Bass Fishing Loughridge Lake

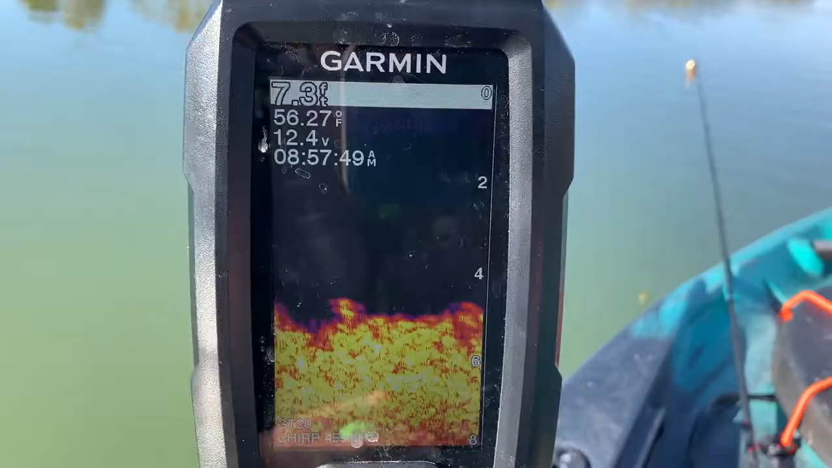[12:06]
On screen: water 56.27°F
so it's pretty much just showing me the bottom right here
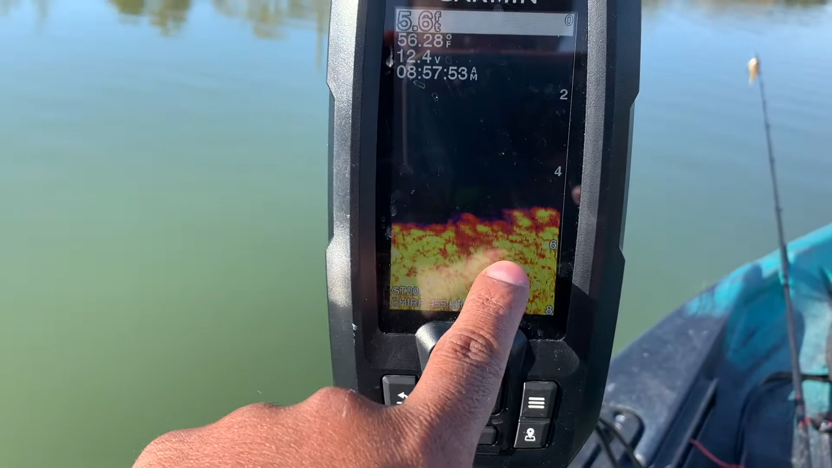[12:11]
On screen: water 56.28°F
this is all this is all pretty steady right now it's just like solid you know dirt rock whatever but every now and then I'll get like some super tall red things right here in the graph hopefully one pops up so I can show you guys
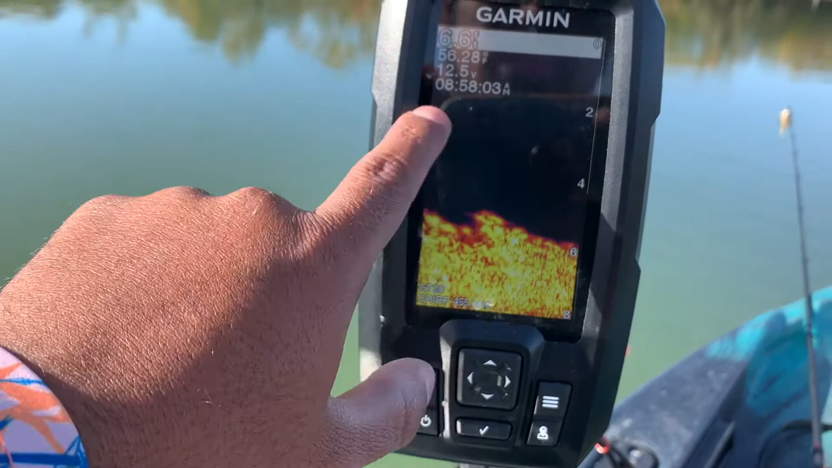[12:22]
and that's just grass or structure like this right here coming up guys it's
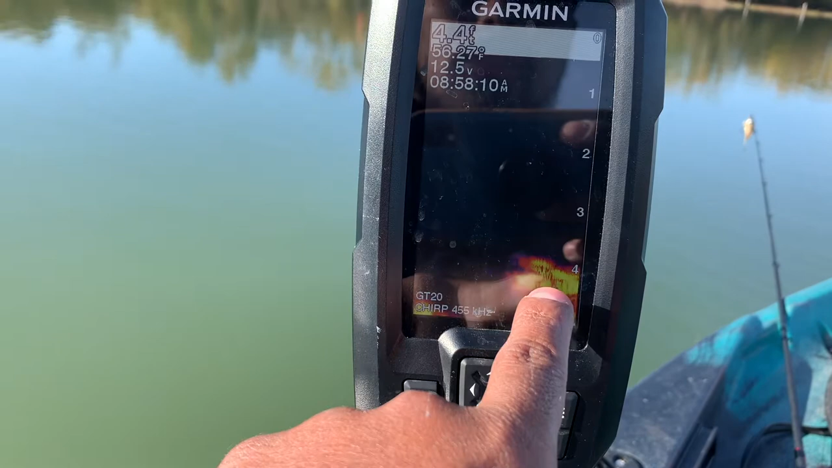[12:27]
On screen: depth 4.4 ft
a piece of structure in the water maybe a big boulder or something and then fish will pop
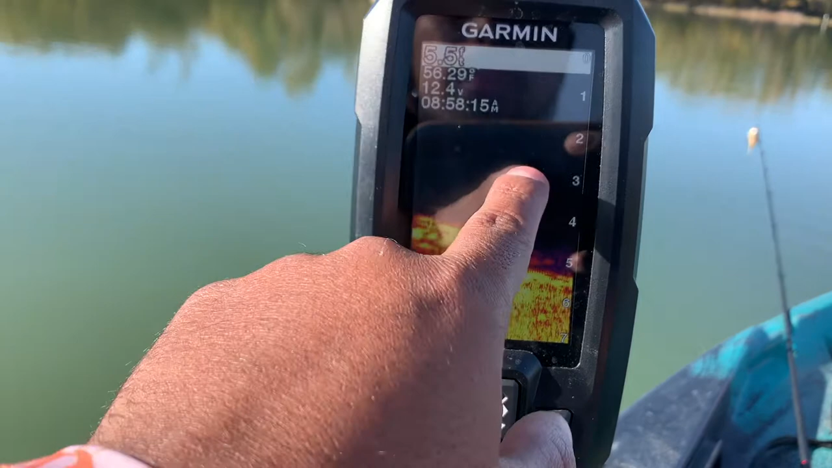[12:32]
On screen: depth 5.5 ft, water 56.29°F
up you know around there and stuff like that but other than that that's pretty much alright guys so